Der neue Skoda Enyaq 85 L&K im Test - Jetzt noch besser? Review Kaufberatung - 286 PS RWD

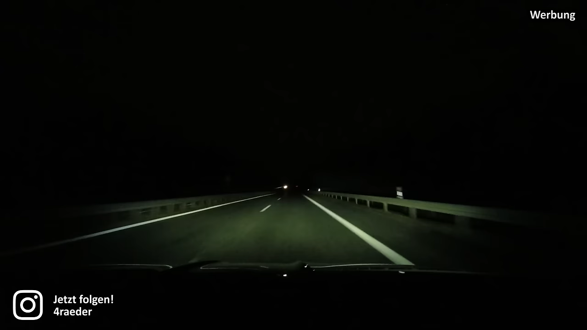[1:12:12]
jetzt eingeblendet wie das funktioniert und zwar haben wir matrix led schneiden ab dem plus paket dabei oder wenn ihr den sportline mindestens wählt weil da ist das plus paket dann einfach auch mal dabei und da habt ihr eine matrix funktion sprich der wagen kann vor mir vorausfahrende fahrzeuge oder auch vor mir entgegenkommende fahrzeuge ausblenden ich kann aber trotzdem weiterhin mit fernlicht fahren das system hat in meinem test sehr gut funktioniert nicht perfekt aber weiterhin sehr gut ich habe schon bei anderen erwählend dass es dazu fehlfunktion kommen kann wenn zum beispiel